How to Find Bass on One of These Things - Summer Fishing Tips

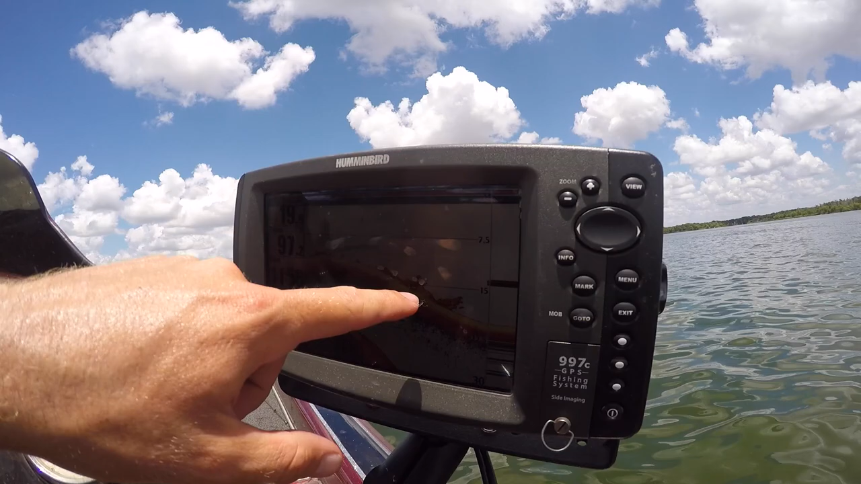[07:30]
I just went over this ledge right here and there's so many bass that it almost looks like a brush pile or some rocks, but those are actually fish.
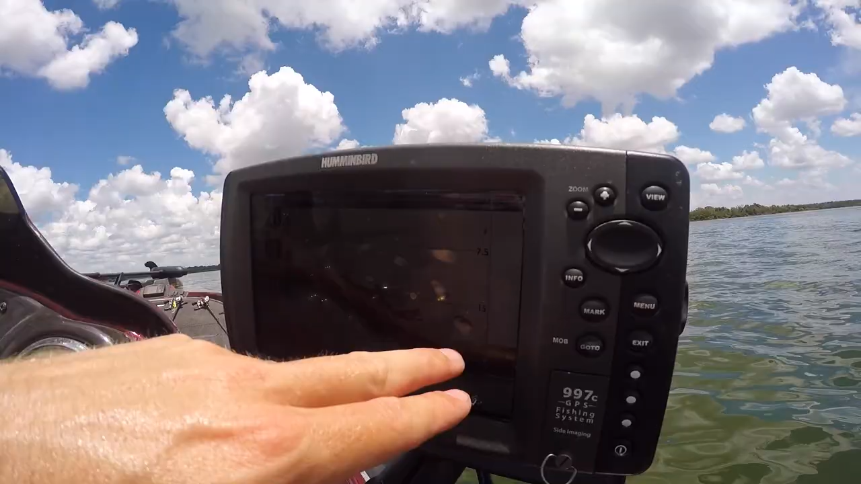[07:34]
It's where we talked about where the thermocline was. And then those bass are kind of suspended out here. Those are going to be hard to catch. But the ones that are right there on that break, those are the ones I want to target. See these lines right here? These are bass. That's what bass look like when you are sitting still.
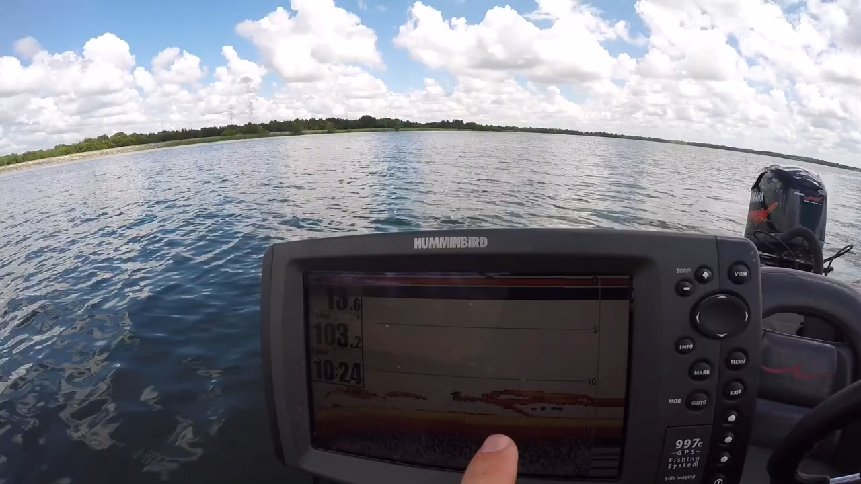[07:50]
They're not arcs, they're just kind of flat lines. They're in 13 feet of water, they're sitting there. There's a ledge that kind of drops off to 20 and they're sitting on top at 13. But that is what bass look like when they're sitting still right under you.